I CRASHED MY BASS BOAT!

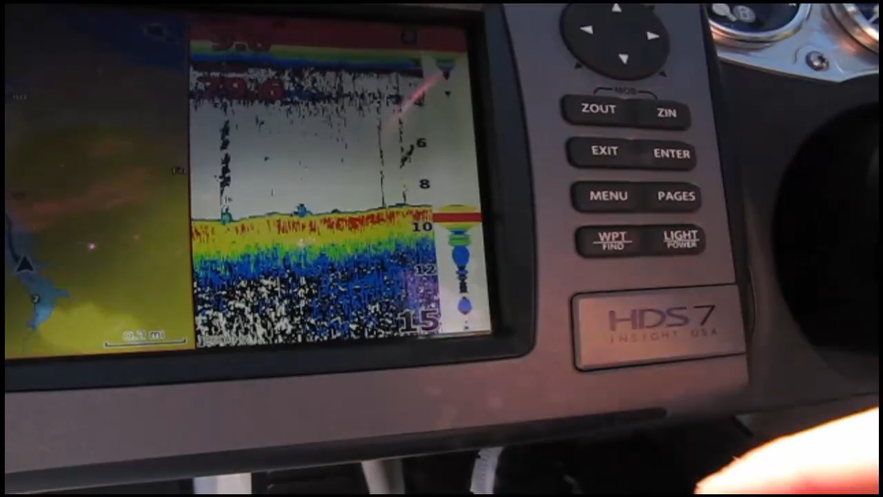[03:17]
In that last one, there was bait fish here, no bait fish.